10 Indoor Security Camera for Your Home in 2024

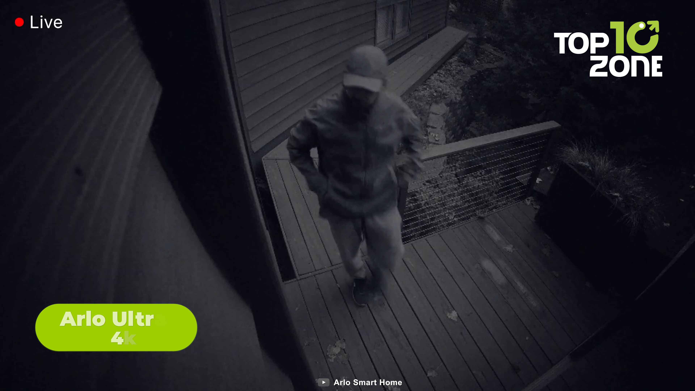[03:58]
Its long-lasting rechargeable battery provides you with six full months of color night vision and crisp 4K resolution video on a single charge.